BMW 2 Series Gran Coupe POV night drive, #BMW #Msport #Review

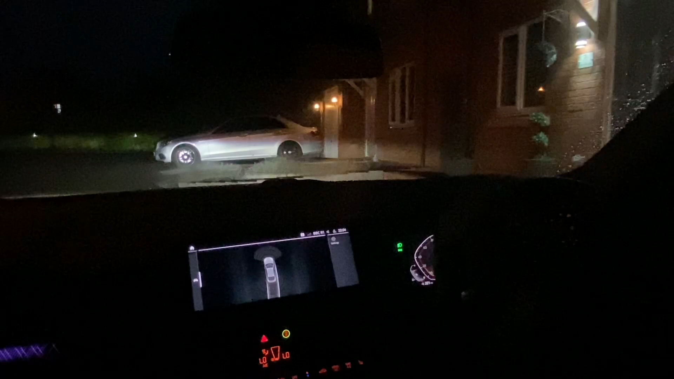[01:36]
fantastic the car looks on the interior of the cockpit due
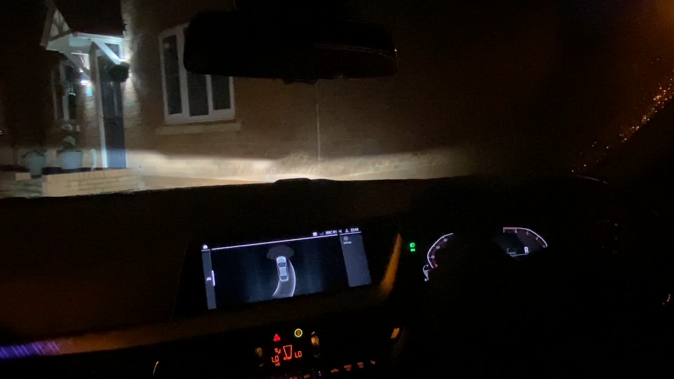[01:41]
to the fantastic lighting that is inside and then the fantastic headlights that are on there as well. As I've talked about them previously they're LEDs and
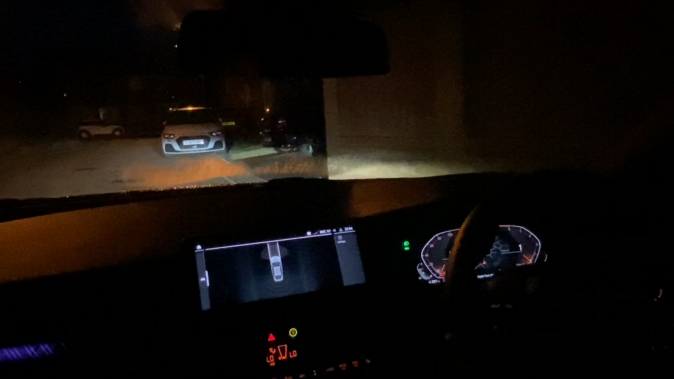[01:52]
like I said they have completely changed everything I've thought about night time driving. So we're just coming out to cul-de-sac now and we'll go on a little bit of a drive around.
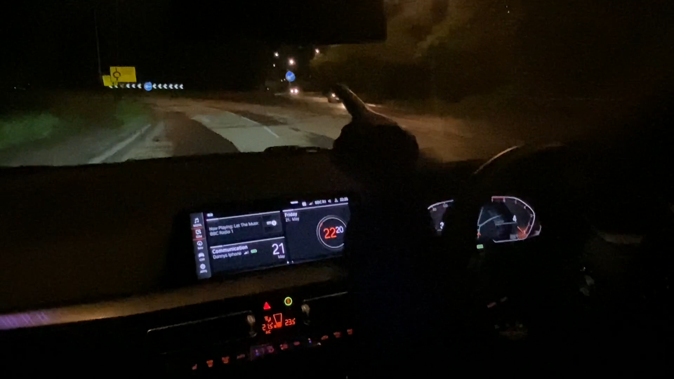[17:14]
I don't know if you see that. Just going across there. Yeah I always get a little bit mixed up when it comes to the miles per hour. And brake horsepower. They're very very close. I think I'm going to guess top speed 1.38.